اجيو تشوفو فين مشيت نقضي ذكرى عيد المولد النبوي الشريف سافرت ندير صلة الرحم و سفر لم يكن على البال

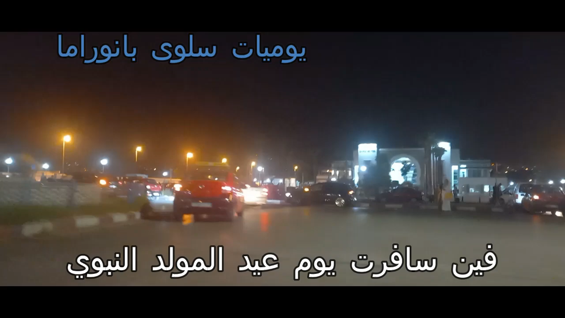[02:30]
كاين اللي عرف وكاين اللي ما تنظنش غيكون عارف. المهم هنايا هذه هي العاصمة العلمية للبلاد مدينة فاس.